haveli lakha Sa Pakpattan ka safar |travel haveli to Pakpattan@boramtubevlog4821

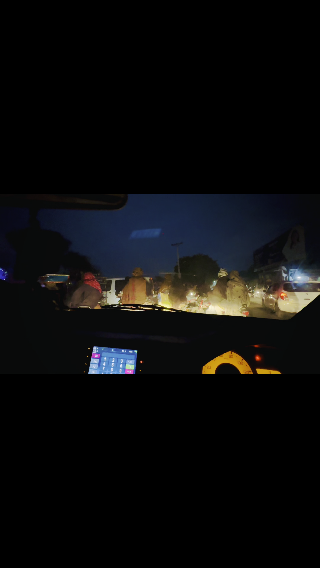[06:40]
ब खड़े हैं है कि उन्दे बावजूद ट्रैफिक जाम होई हुई है तुसी वेख रहे हैं कि ट्रेन गुजर रही है
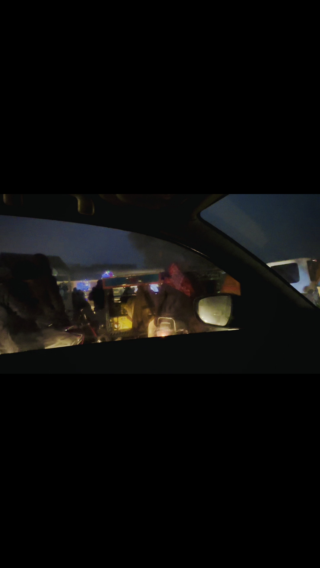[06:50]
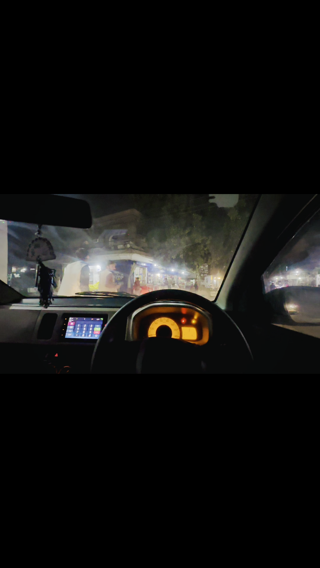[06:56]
असी पहुंच गया जनाब पिपल चौक आदे शेयर हवेली लखा